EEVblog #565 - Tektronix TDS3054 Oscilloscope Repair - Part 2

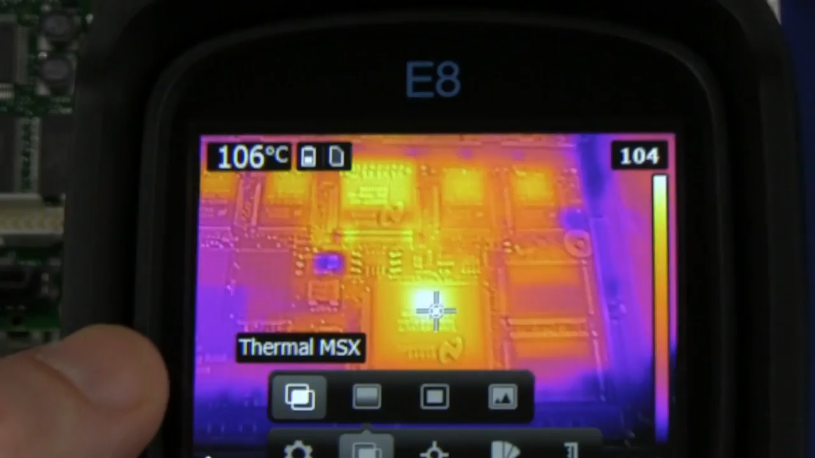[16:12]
On screen: spot 106°C
But as you can see there, the
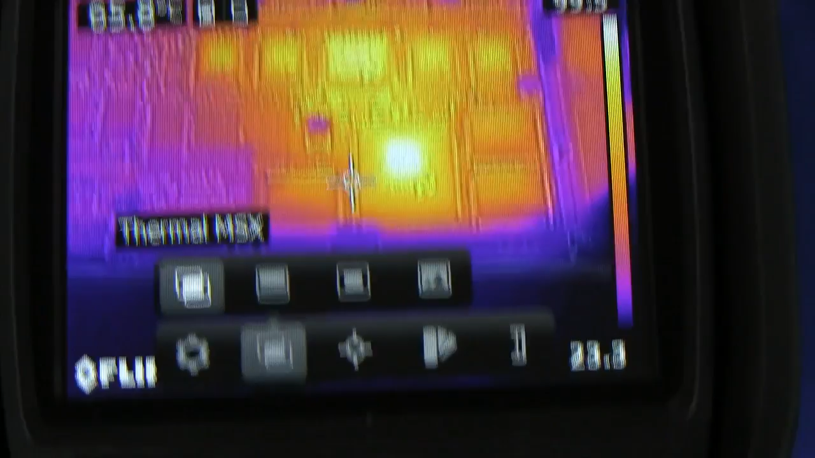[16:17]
as we get further away that hot spot will line up properly with the center of the chip. There we go. It's getting much closer so you can see that they're lined up in there. But anyway, enough mucking around with my new toy here.
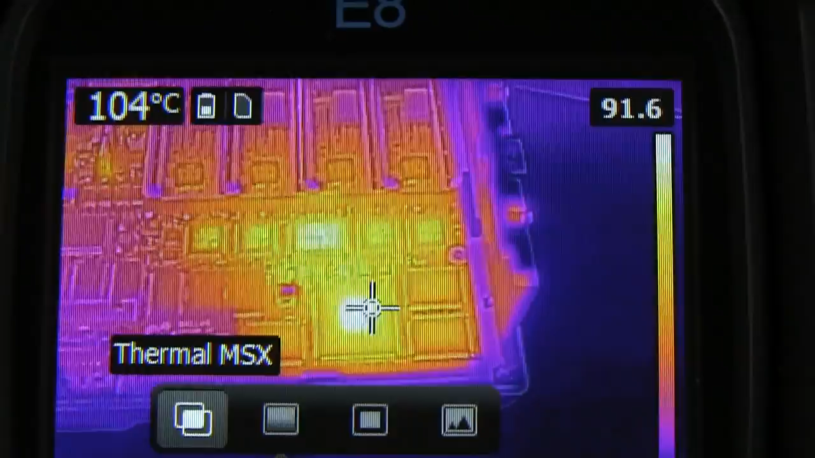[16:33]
On screen: spot 104°C
That tells me that you know, that ADC chip there isn't on channel 3 isn't, you know, faulty or anything like that.
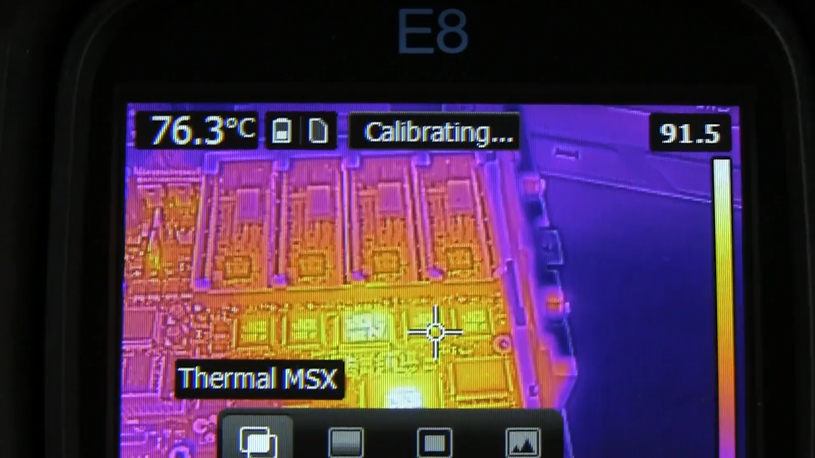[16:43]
On screen: spot 76.3°C
It's not heating up so no real thermal issues there. That's interesting. Input termination overheat message.
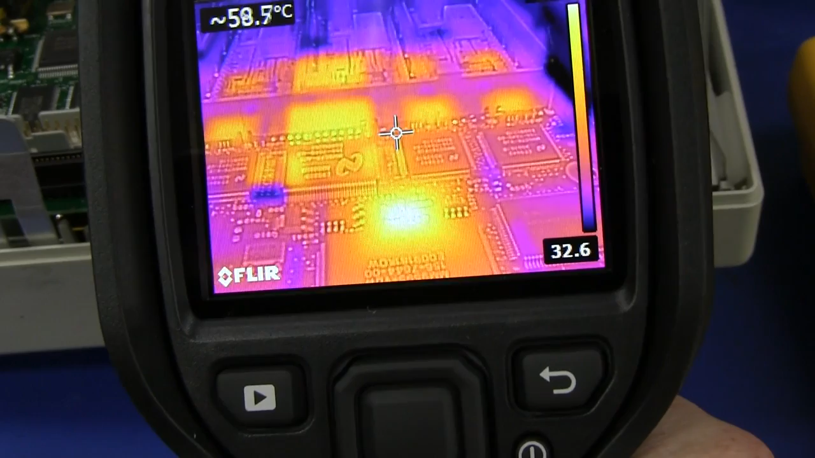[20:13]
On screen: spot 58.7°C
It's like there, but on the thermal imaging camera, it'd be, you know, it'd show up as a hotspot if there was significant current flowing through there. But that sucker is, is short. I really suspect it. I mean, you know, I could be wrong, right? But, you know, it just doesn't, it doesn't feel right.